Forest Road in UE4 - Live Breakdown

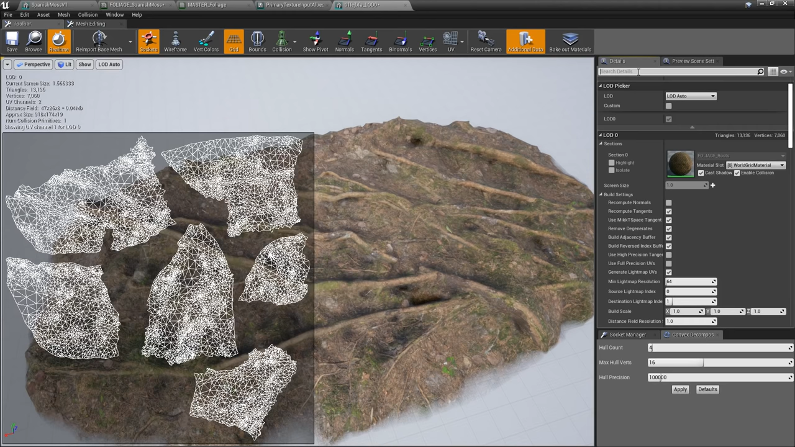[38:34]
What the heck is it called? Light map. There we are. So we changed the light map res to, let's say, 256.
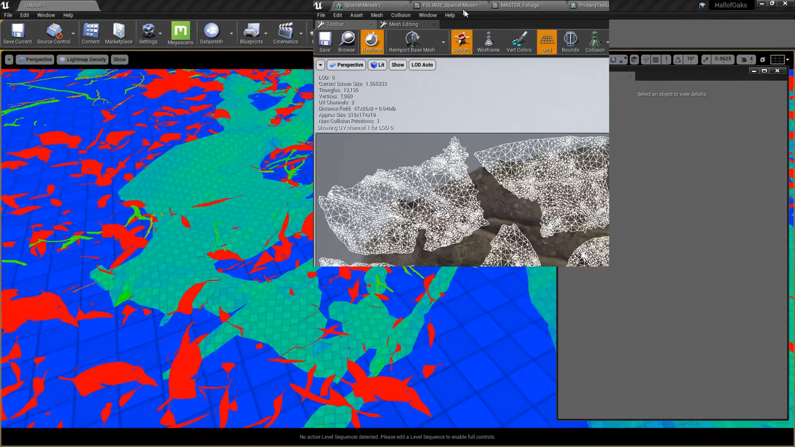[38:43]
And then move this out of the way. And you'll notice that the light map is now more dense. If I change it to 512, it'll be more in the green value that we want.